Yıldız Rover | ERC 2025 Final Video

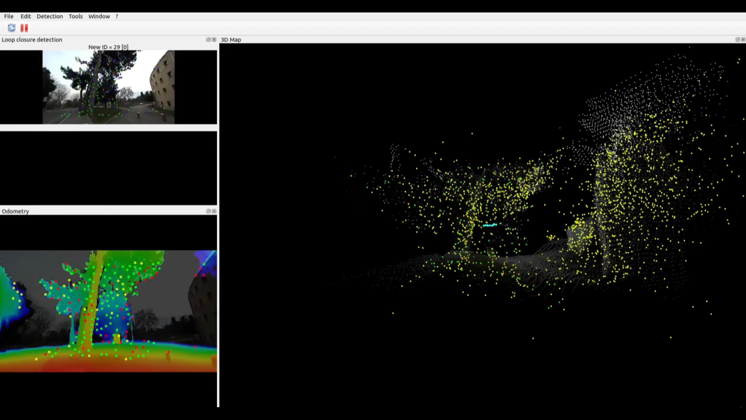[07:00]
A visual inertial SLAM processes stereo camera's depth and visual features, enabling consistent 3D mapping with real-time accurate localization.
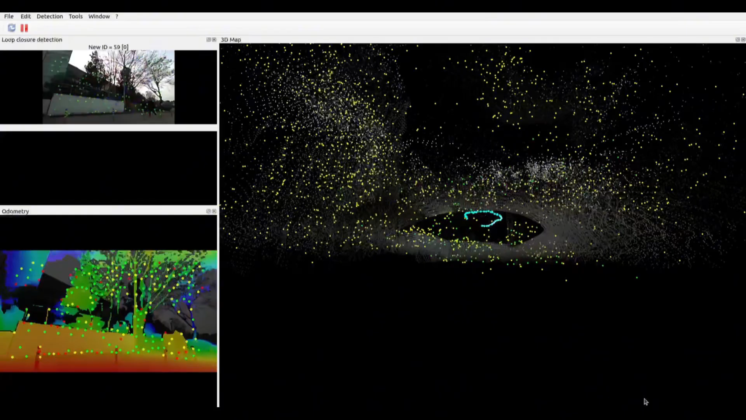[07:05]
Obstacle avoidance is handled by a erasic pad planning algorithm that uses the occupancy grid generated by SLAM.